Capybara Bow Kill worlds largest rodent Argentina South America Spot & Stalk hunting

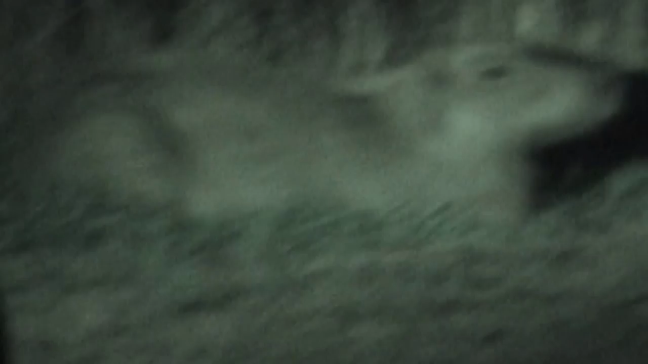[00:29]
Keep the light on, there you go. It's okay. Oh my gosh, Jim, how did that look?
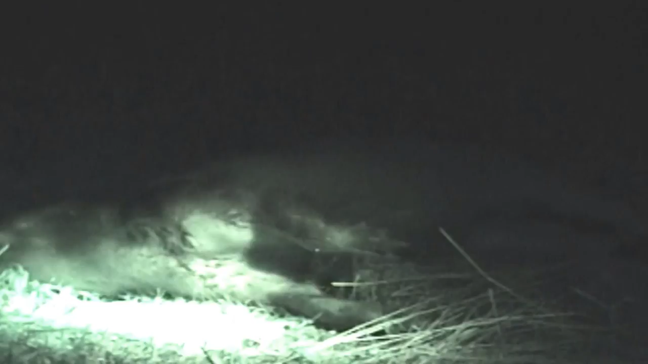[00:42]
You got that baby. This is called a capybara. It is the largest rodent in the world and we're hunting in Argentina with
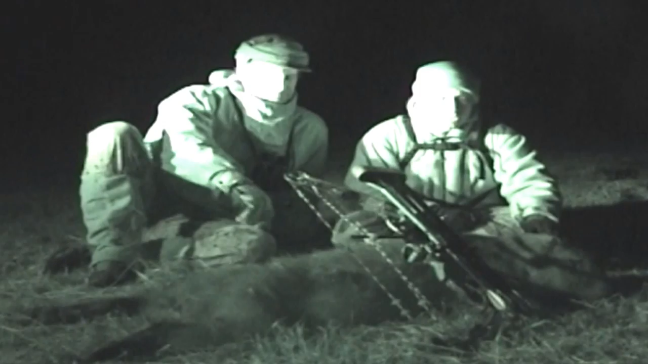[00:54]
Gonzalo here at Assyrio India Safaris. This is about the sixth animal that I've taken with my bow on this hunt. This animal is a free-ranging capybara. It's a large rat. They live in the water. They come out to the fields at night to eat. The way we hunt them is we drive around the streams and the edges of fields and we shine a big spotlight.
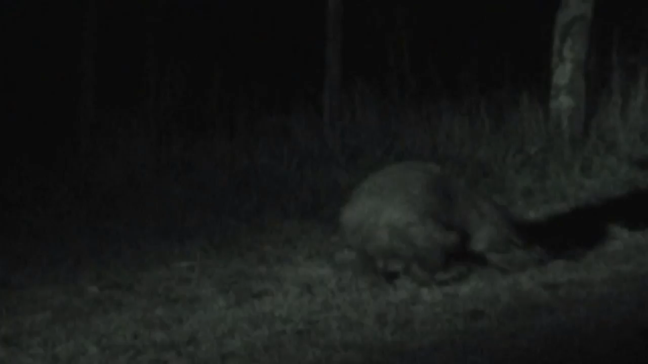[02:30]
It's really neat because these are the largest rodents in the world. This one here weighs close to 100 pounds. Yes, almost 100 pounds. He figures and it's one of the largest capybara that... Yes, it's a big male. It's a big male. Really huge male. So you haven't shot too many as big as this one? No, not like this one. It's not so easy. Yeah, and they have a...it's kind of neat because they have a head like a beaver almost and they've got very, very big teeth. I don't know if you can see that but they just have huge teeth like a beaver.